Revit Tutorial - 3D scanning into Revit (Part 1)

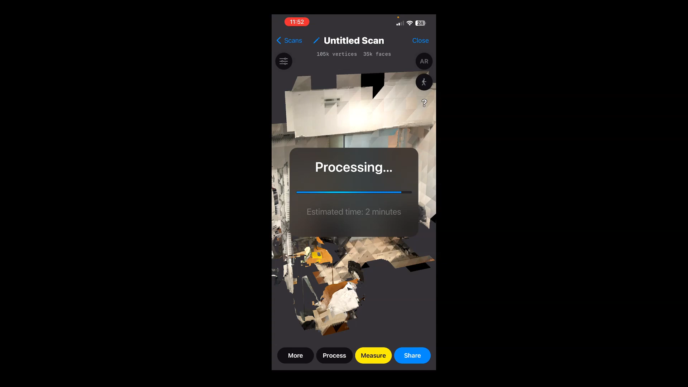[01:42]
I think I you know it should take that long um the other suggestion I have when you're doing the scanning is sometimes I find around the five minute mark your phone potentially has a hard time processing that scan so sometimes I'll set
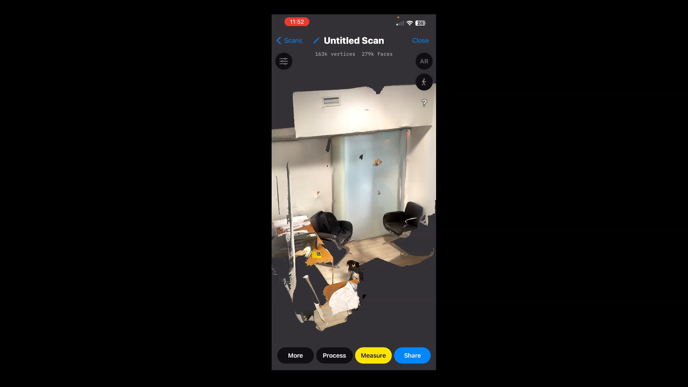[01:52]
a timer on my on my watch for five minutes and when doing that if if we need to do multiple scans on the interior or multiple scans on the exterior
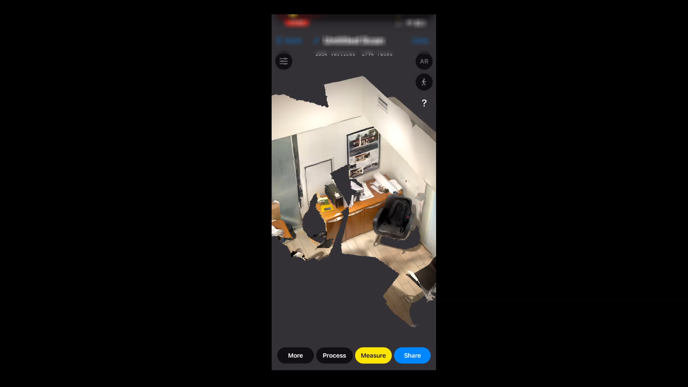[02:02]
I'll use that timer as a way of uh I guess uh um limiting
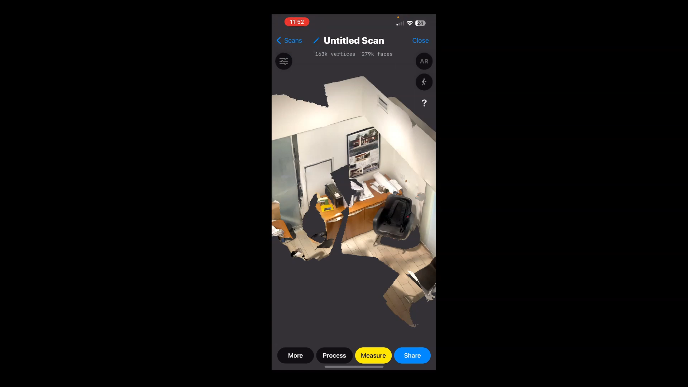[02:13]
how much data so often what we'll do is we'll do one scan per floor and then we'll do one scan of the exterior and then if we have topography and other elements that we need to scan so maybe we'll do one scan of the exterior of the building and one scan of the topography and then we can just bring all those scans together so we completed the scan we processed it now we just want
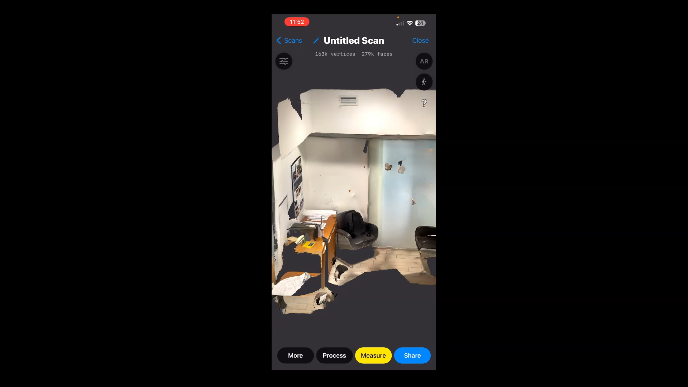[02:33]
to click the share button here and we want to go to point cloud down in the middle here we're going to change this to high density